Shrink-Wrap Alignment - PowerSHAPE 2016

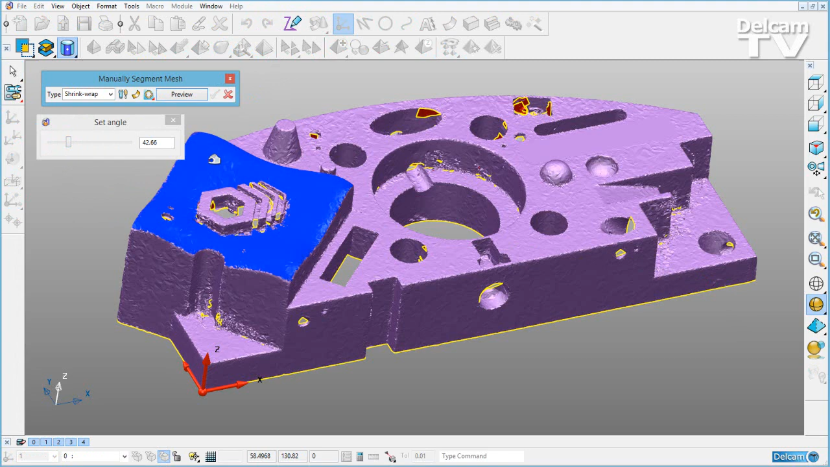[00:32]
I'm going to create a shrink wrap surface using the manual mesh segment mode. I want to wrap a surface onto this region of doubly curved triangles here. My surface is created, and I've got a fit of 0.23 to my triangles.
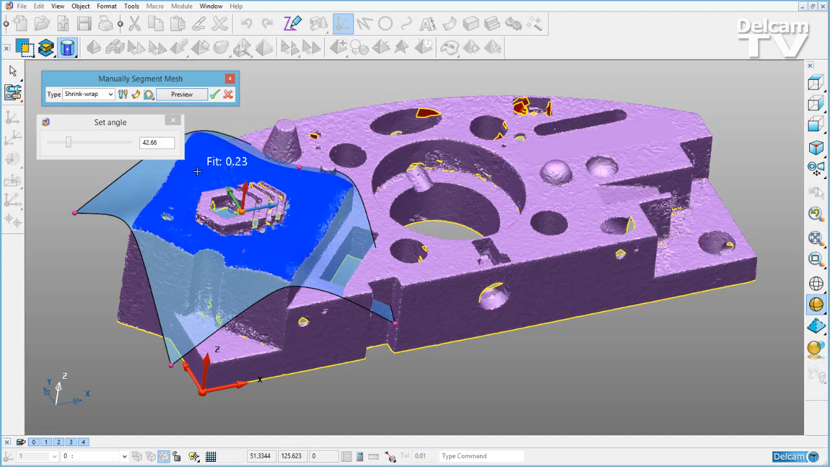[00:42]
Now if I view from the top, you'll see that that surface is aligned with my active work plane, which isn't the best alignment for this region of triangles.
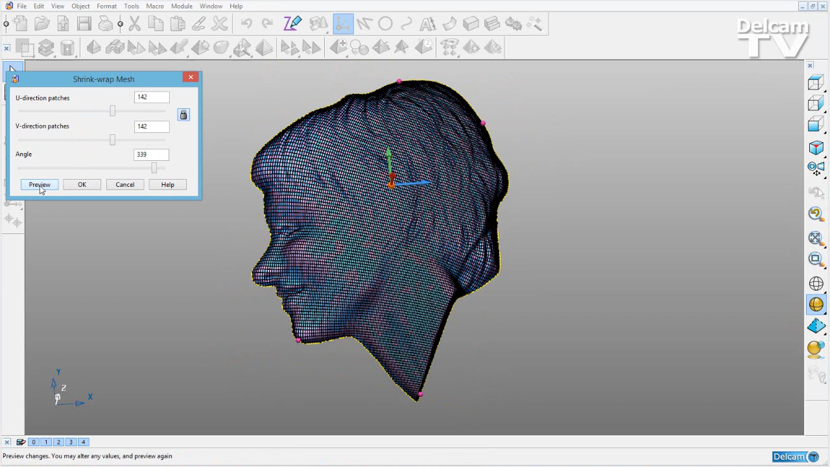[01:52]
Now I have my shrink wrap surface at the best orientation for my triangle mesh.